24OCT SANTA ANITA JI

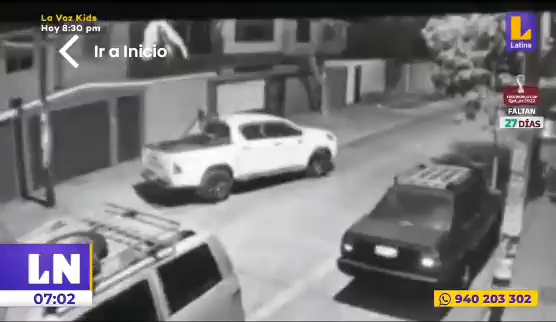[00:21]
8 y 26 de la noche giró en los Quiligeros, Cuadra 2, Santanita. Una pareja está llegando a su casa en esta camioneta 4x4 modelo Hilux.